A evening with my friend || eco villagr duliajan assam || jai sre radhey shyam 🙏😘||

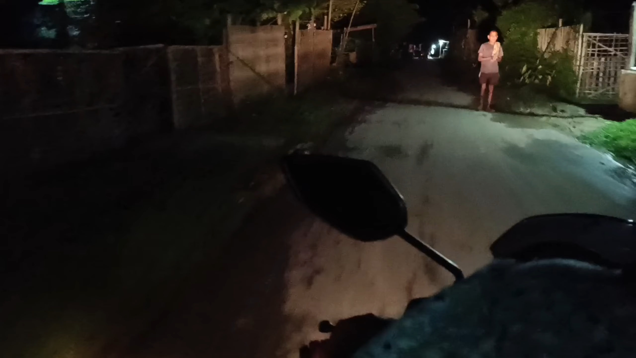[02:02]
तो गाइस रास्ता बहुत ही सुनसान है, पता नहीं ये कृति हमको कहाँ लेके जा रही है, मुझे तो डर लग रहा है गाइस। ये भूल गई पोहर है
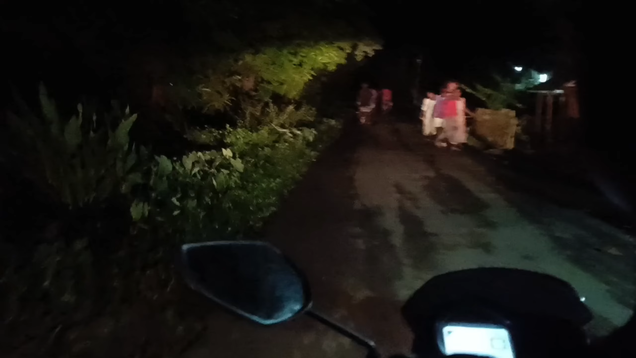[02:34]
हम लोग गाइस पहुँच रहे हैं वहाँ पे, वो देखिए थोड़ा वीडियो क्वालिटी अच्छा नहीं आ रहा क्योंकि रात है ना बहुत। ये रहा जगह हम लोग जहाँ जाना चाहते थे वहाँ पर पहुँचने वाले हैं,
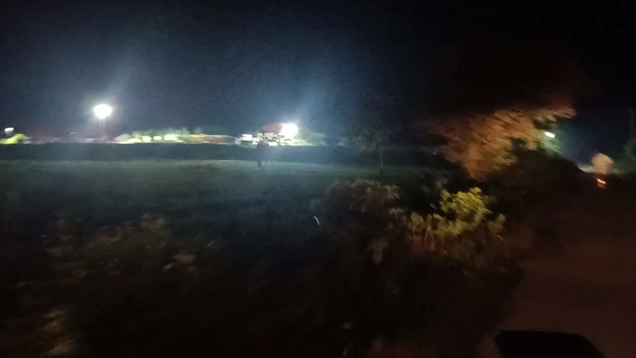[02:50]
और चलिए जाके देखते हैं। तो फाइनली गाइस हम लोग आ चुके हैं इको विलेज के अंदर में। अभी हम लोग जा रहे हैं, मतलब अभी हमारी, मतलब अभी अभी हमारी यहाँ पे एंट्री हुई है।
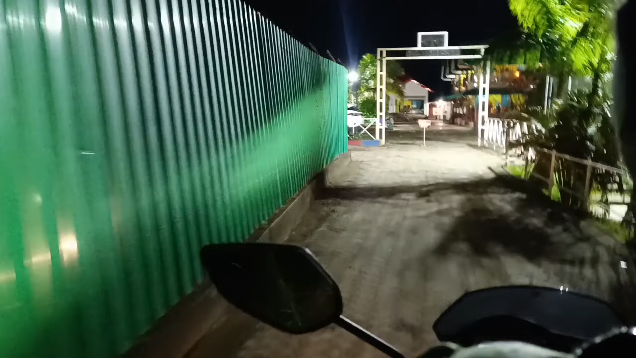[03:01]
तो चलिए देखते हैं कि कैसा है जगह।